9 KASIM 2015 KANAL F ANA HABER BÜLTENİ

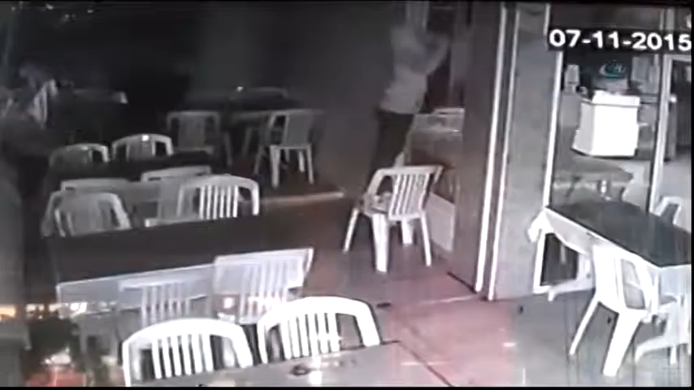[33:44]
Marmaris ilçesinde bahşiş kutusunun içindeki paraları çalan hırsızlar hazine bulmuş gibi sevindi.
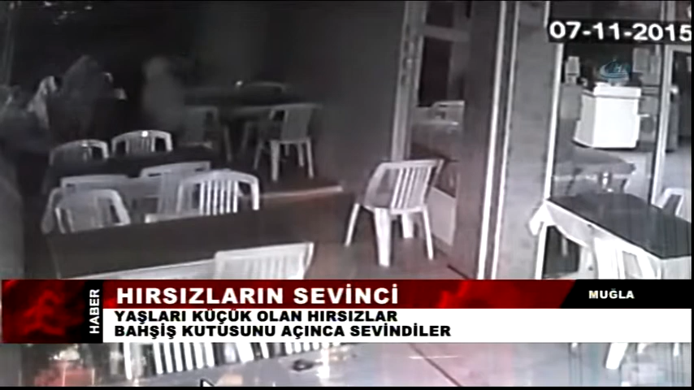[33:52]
3 kişi saat 2 sularında lokantanın kapısını demir çubukla açarak içeri girdi. Yaşları 18 altında olan şahıslar yazar kasadaki 50 lirayı aldıktan sonra masadaki bahşiş kutusunu fark etti.